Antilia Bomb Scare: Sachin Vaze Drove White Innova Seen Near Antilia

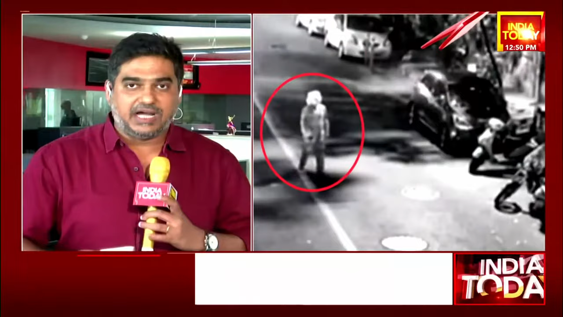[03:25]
he realizes that the letter has not been kept then he comes back in the same car and if I can read out the number plate which can be seen on that particular Innova because